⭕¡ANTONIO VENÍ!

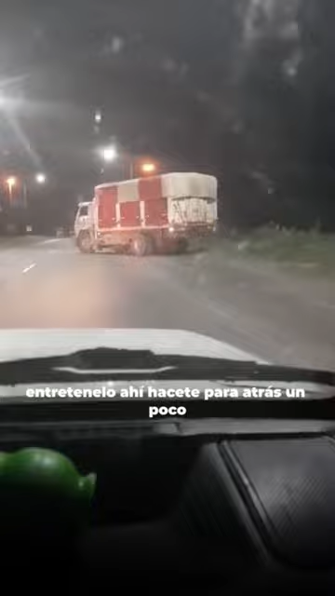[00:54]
Entraenlo ahí Hacete para atrás un poco Se te va a volver para atrás El rey nos va a tirar Hacete para atrás Hacete
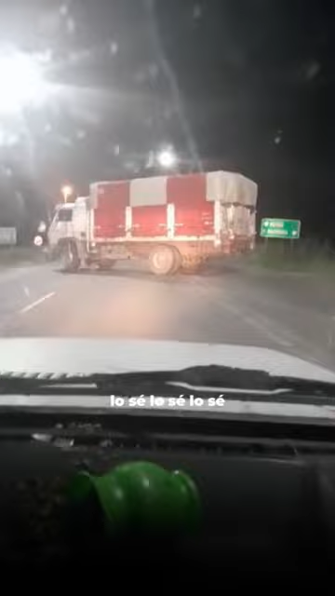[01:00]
para atrás Hacete más atrás que viene la policía Hacete más atrás que viene la policía Sin que ya no te esté ganando, sale Antes no vas a pasar Por favor Por favor Antonio Luis, agárrate Antonio Este me chocó el señor